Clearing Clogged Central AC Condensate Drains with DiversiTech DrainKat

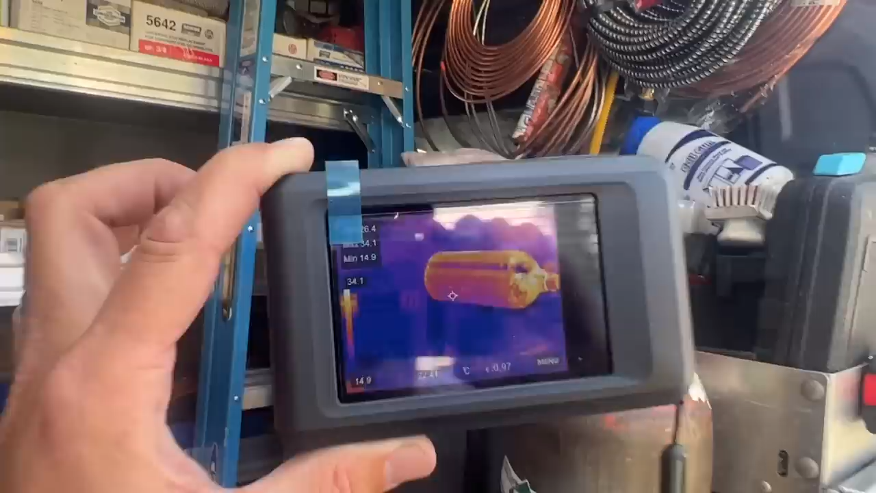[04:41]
at that yeah she's warm and toasty compared to the cement line and steel tank
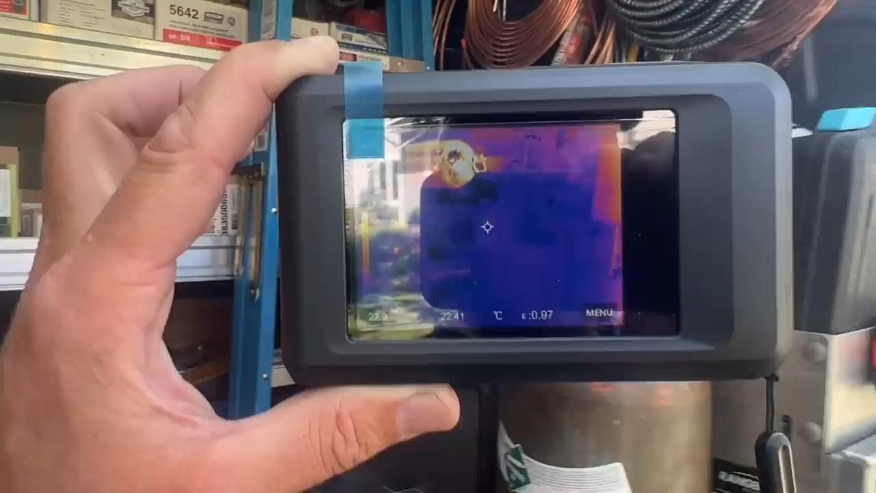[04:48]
and i got a little bit of a delay there you see it
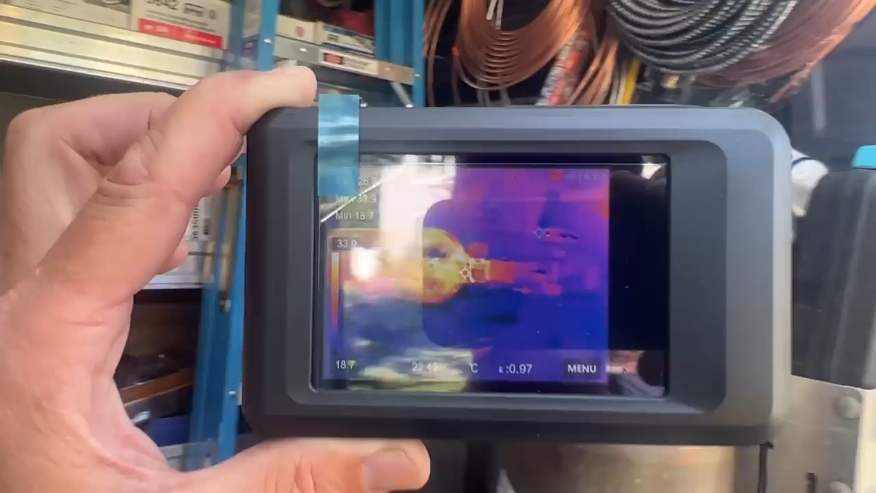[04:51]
locks up freezes up there but generally not too bad all right we're gonna bring this inside right and we're
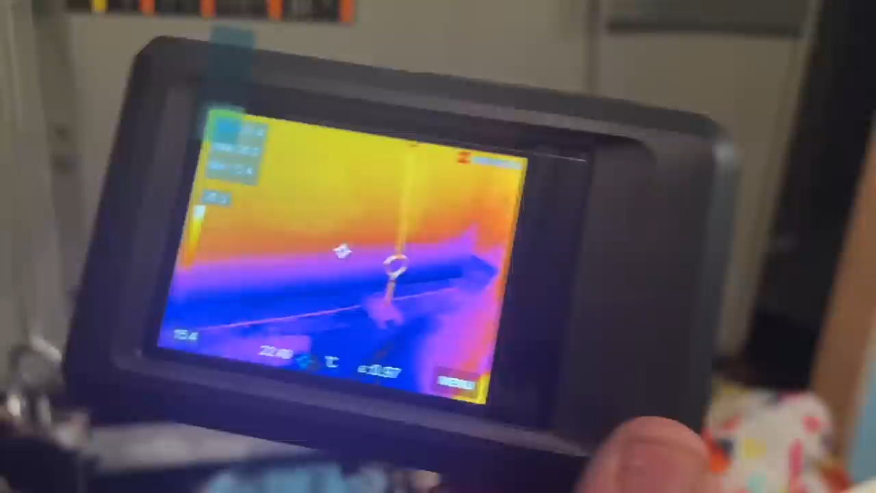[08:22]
temperature difference and wow it's a little laggy see that a little bit i mean it's also you just started up yeah but look
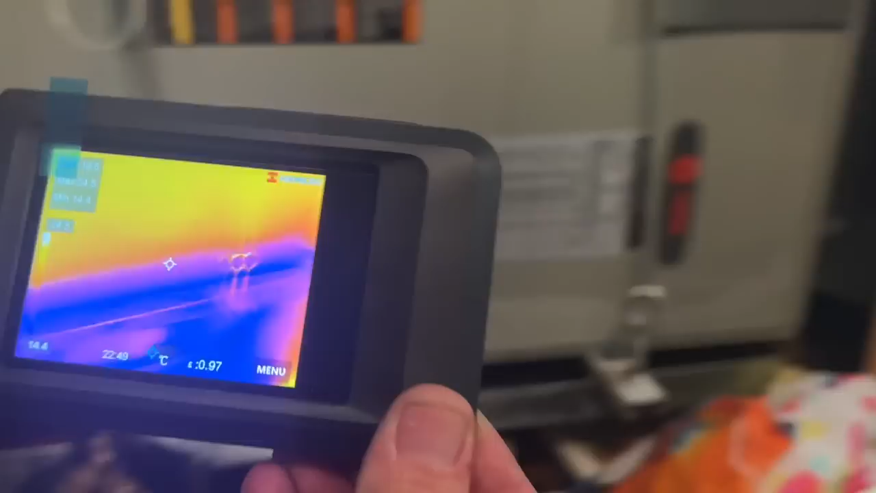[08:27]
let's see so the bottom nice and cold is that dark dark blue purplish see that
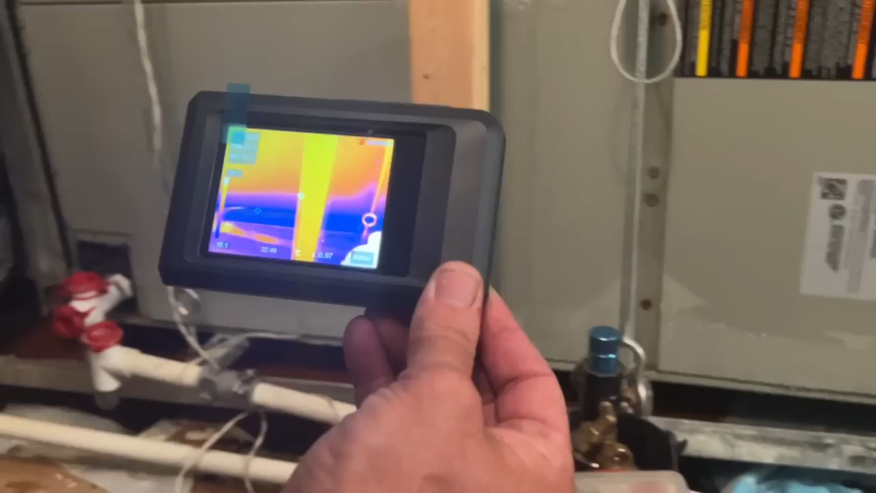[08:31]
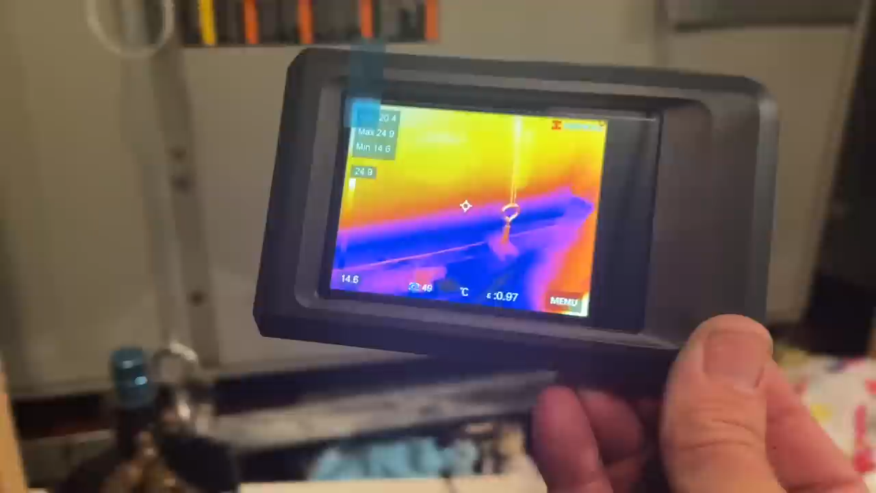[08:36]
okay and we have a temperature of and it looks like it's probably in uh celsius it is i'm sorry yeah celsius it's cold
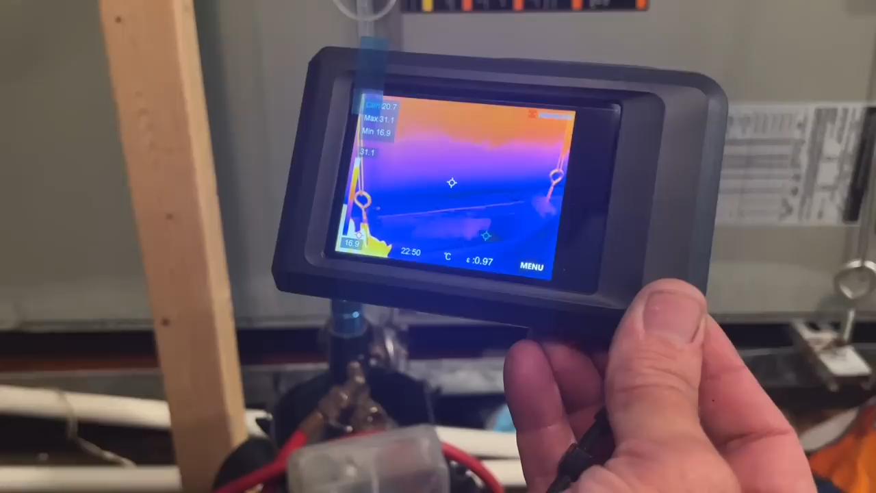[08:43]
On screen: max 31.1°C, min 16.9°C, scale top 31.1°C, scale bottom 16.9°C
okay let's turn temperature uh the air handler back on
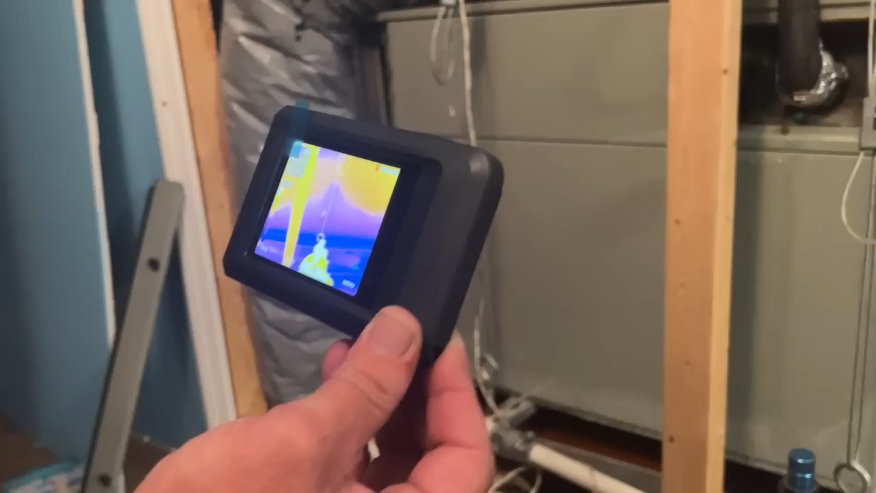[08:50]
wait for the blower to kick back on and then i'm going to show you some uses of the hik micro pocket thermal imaging camera when we
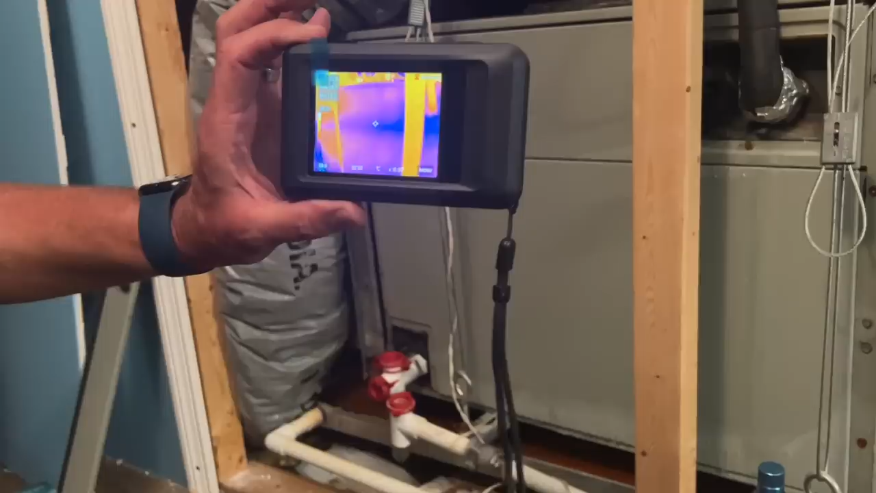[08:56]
look at some venting around the house stay tuned one of the
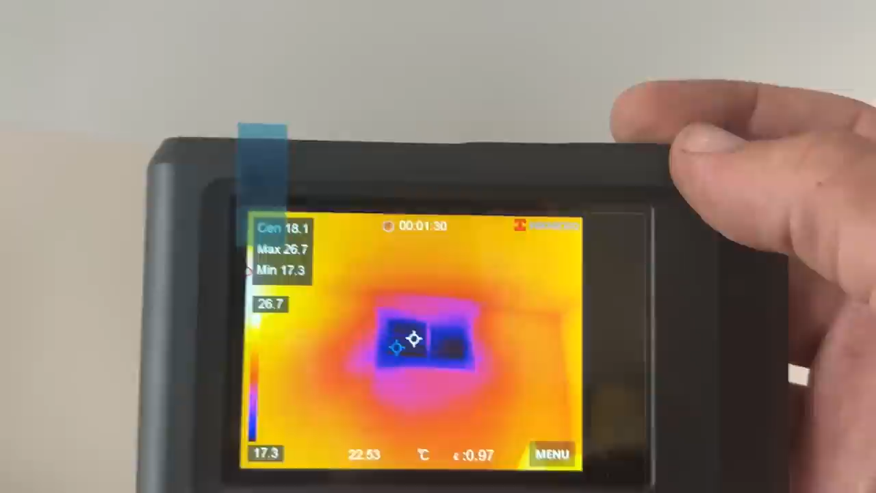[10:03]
intrusion there around the sides of the grill